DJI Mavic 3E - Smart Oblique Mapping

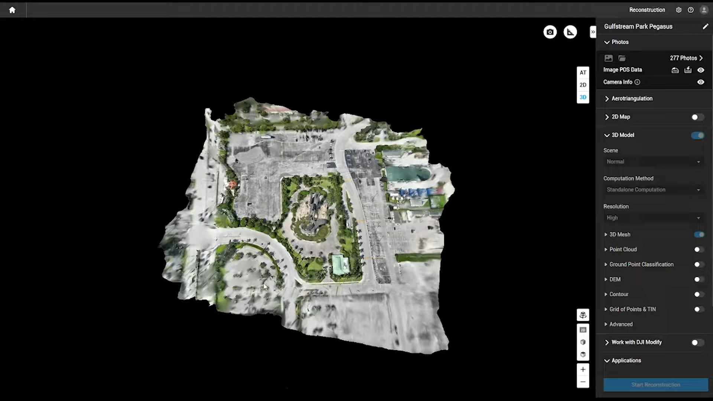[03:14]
As you can see, our smart oblique mapping mission captured all of the detail of this statue.
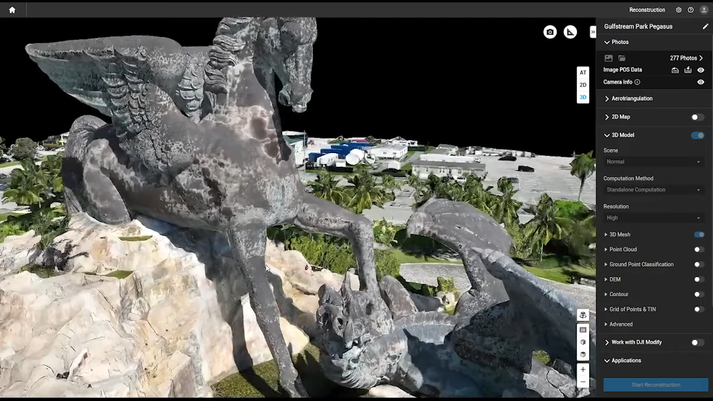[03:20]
You can use DJI Terra to accurately measure anything on the map.
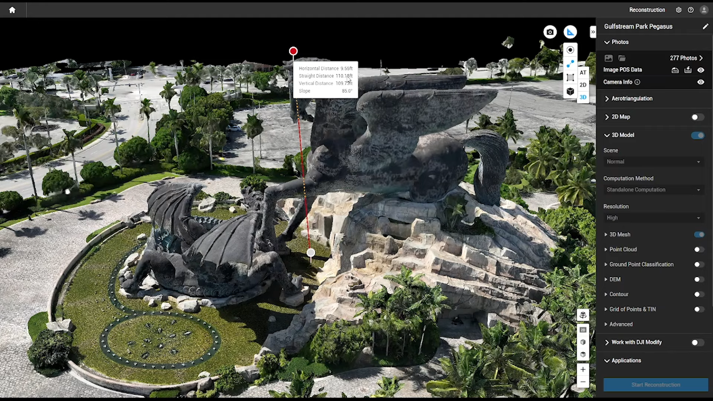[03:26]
Here you can see a measurement from the ground level to the top of the statue and you can also measure how much material is in a selected area.